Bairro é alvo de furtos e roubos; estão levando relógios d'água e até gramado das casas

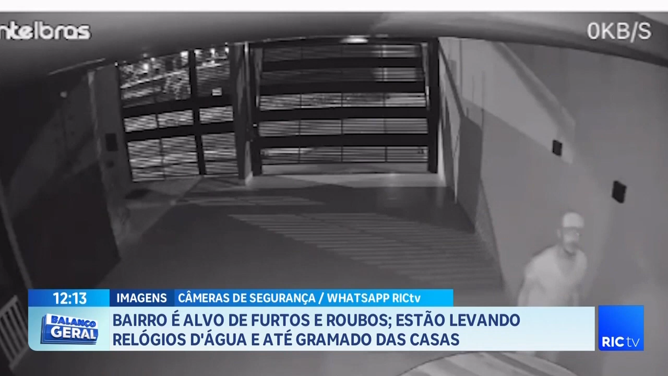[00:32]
Uma mulher, no domingo, ela sai de casa por apenas 20 minutos. Mas, durante esse tempo, é o suficiente pra um homem entrar, forçar o portão, pra entrar na casa dela.